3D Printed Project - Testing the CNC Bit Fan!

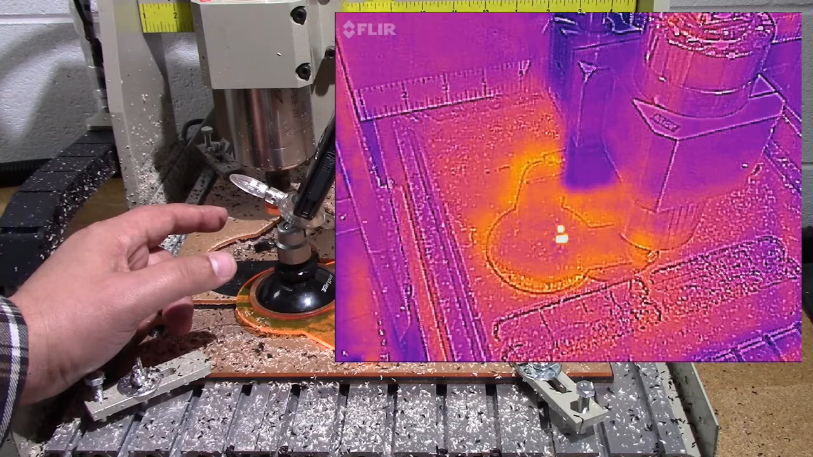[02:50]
definitely I think might spread out a little bit of the heat from the plastic too so I tell you what I'm giving this a thumbs up let's get